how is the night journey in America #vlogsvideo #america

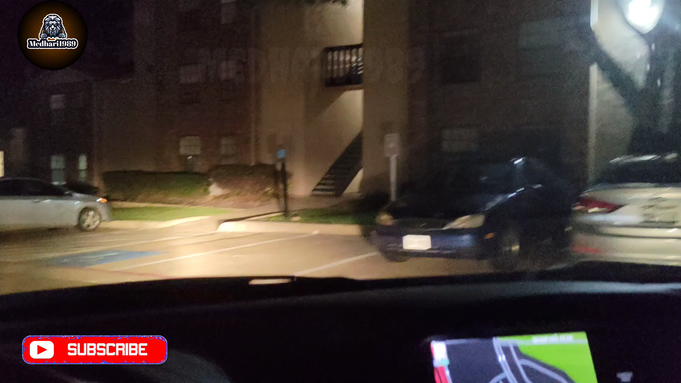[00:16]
వీకెండ్ కదా, అంటే ఇక్కడ సాటర్డే నైట్ ఇది, సో ఎట్లుంటాయో చూద్దాం ఒకసారి. కొద్ది దూరం పోదాం, ఓన్లీ వీడియో పర్పస్లోనే నేను బయటికి వెళ్ళిన ఈ టైంలో,
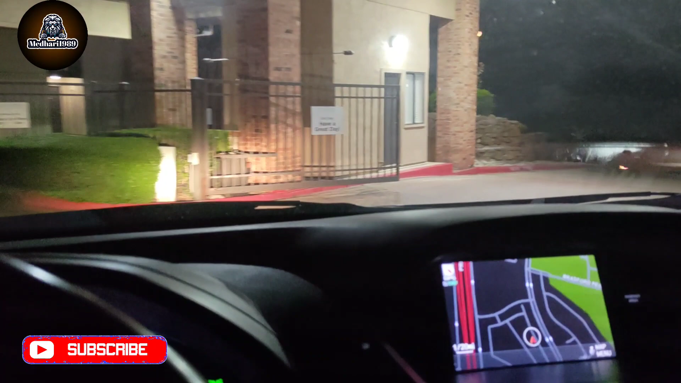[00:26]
కొద్ది దూరం పోదాం చూద్దాం ఎలా ఉంటుంది అనేది.
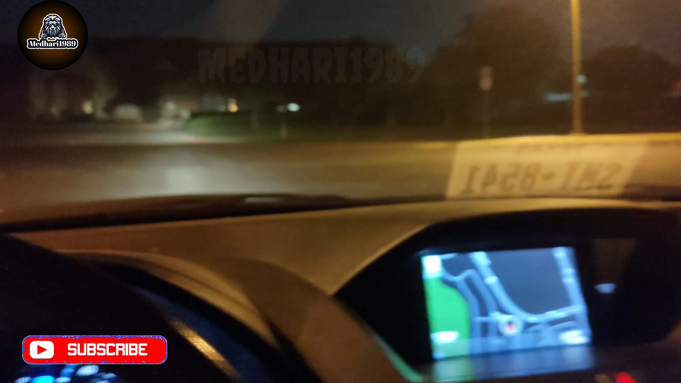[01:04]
ఇట్లా తిరిగి చూద్దాం ఒక 5 మినిట్స్ వే అట్లా కవర్ చేద్దాం. అంతే, స్పీడ్ లిమిట్ వచ్చి 35, సో నేను ఇప్పుడు 20 మీద ఉన్నా, 35 మీద పోతా.
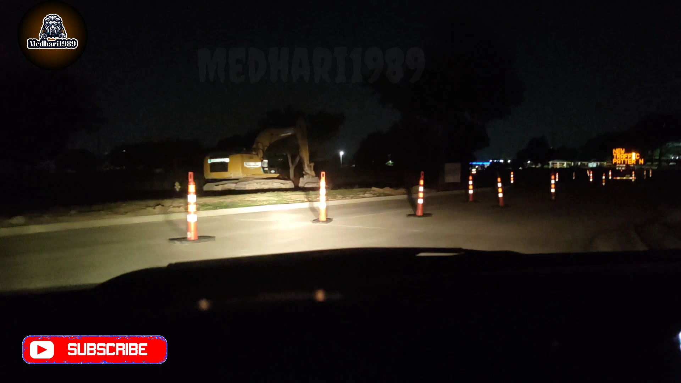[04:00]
ఇక్కడ సేమ్ గివ్ వే ఇండియాలో ఉన్నట్ల, ఇది కన్స్ట్రక్షన్ జరుగుతుంది రోడ్కి. అది ట్రాఫిక్ రూల్స్ది బోర్డు పెట్టిరాడ.
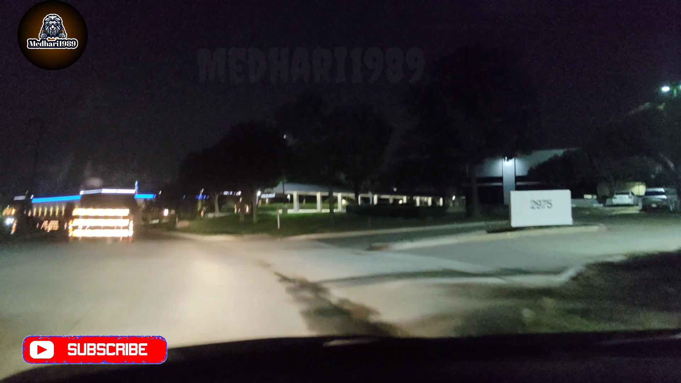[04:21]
కానీ బిల్డింగ్, ప్రతి బిల్డింగ్కి మాత్రం ఈ లైటింగ్స్ సూపర్ ఉంటాయి అబ్బా, ఇక్కడ చూడడానికి బాగుంటుంది.
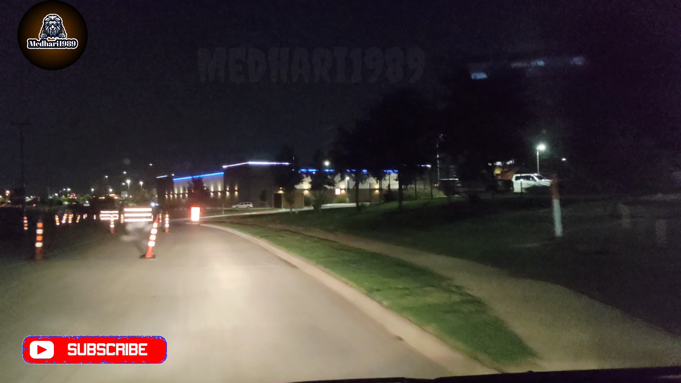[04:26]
ప్రతి దగ్గర చూడడానికి లొకేషన్స్ బాగుంటాయి.